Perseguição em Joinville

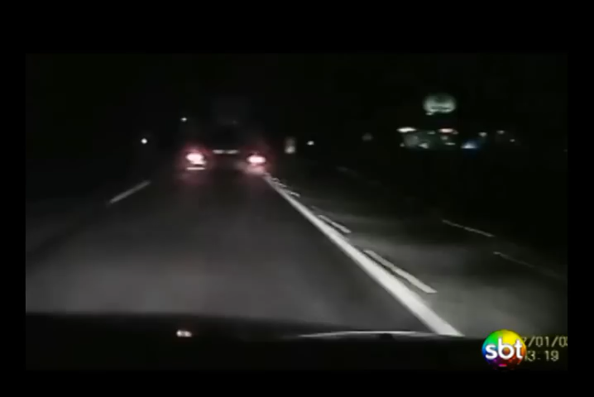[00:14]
Logo depois, um passageiro do caminhão, tentando fugir, pula do veículo em movimento. A polícia continua a perseguição. Já em outra marginal, o motorista do caminhão passa para a porta do passageiro e também se joga do veículo tentando fugir com uma arma em punho.